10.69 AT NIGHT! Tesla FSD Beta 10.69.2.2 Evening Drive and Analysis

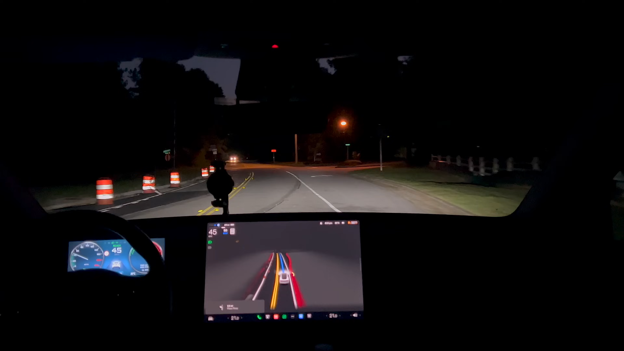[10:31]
I think Elon said 160,000. So it's going up to a much larger group than the original group of testers. And if you finally got it, congratulations. Good for you. It's very exciting to get this stuff. And, uh, as you can see, you know, it's not terrible, but it's a little bit of a whiny road back here. So it's interesting to take a look at and yeah, it's doing okay. I wish it would inside bias these turns just a teeny bit, but that honestly, that feels better. Okay.
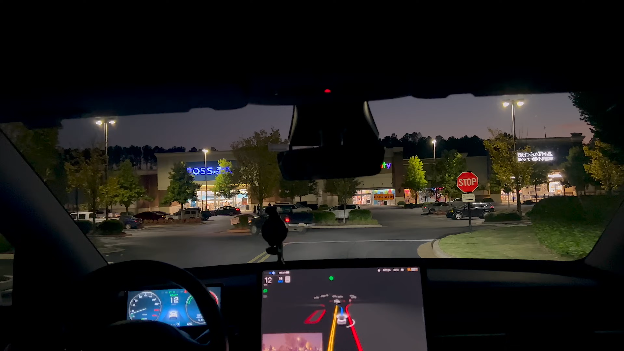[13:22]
I'm ready to take over in any second. The parking lot thing, I have never really let it drive through parking lots prior to this version of the software. So good stop, gentle, gentle, very gentle. Not sure quite why it's taking so long to make this turn. It really shouldn't, but, um, again, it might be because it's not really marked. It doesn't seem quite as confident in parking lots as it might otherwise be. So let's see how it handles that. And you can see the movie theater coming up here. So at some point it's going to run out of navigation, but, oh, cool.